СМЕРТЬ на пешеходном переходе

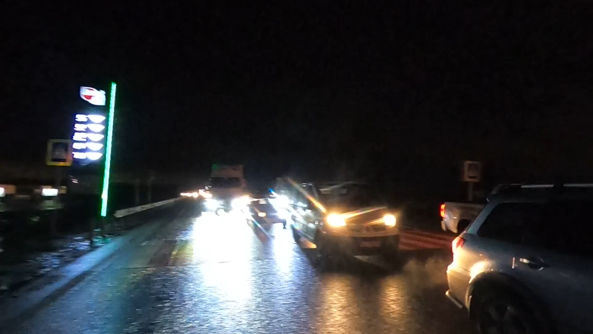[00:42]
И вот сегодня, к сожалению, мы видим последствия.
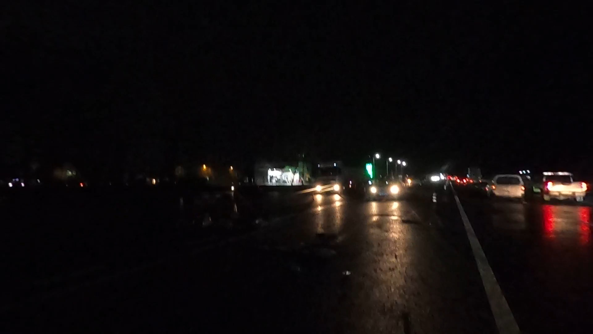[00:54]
Сбили человека насмерть. Вот его обувь. Вот труп лежит.